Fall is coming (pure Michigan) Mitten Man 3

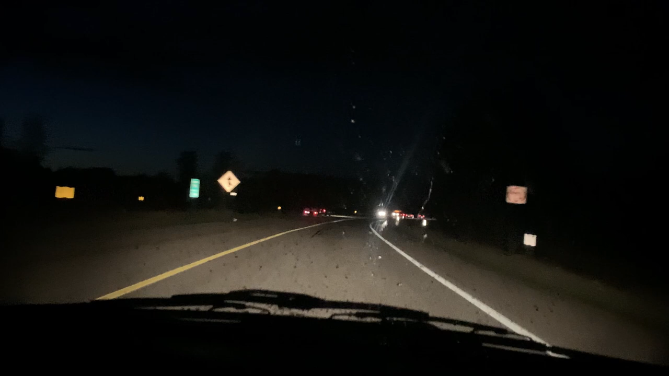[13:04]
Well, it's Thursday, Labor Day weekend, and the bridge is backed up.
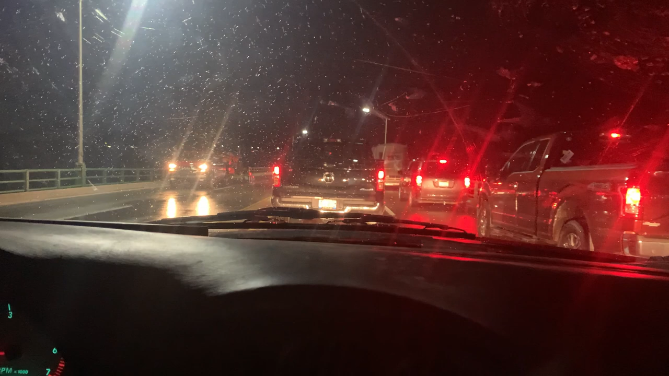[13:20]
So I'll be sitting here for a good 20, 25 minutes. Some bitch. I'm just sitting here trying to find myself. Well, since I'm sitting here in a traffic jam, I might as well talk. There's a couple things I want to do in the next month or two is take a couple trips, some camping trips to show you guys some pretty cool spots if you didn't know about or already have known about and just have been procrastinating on going.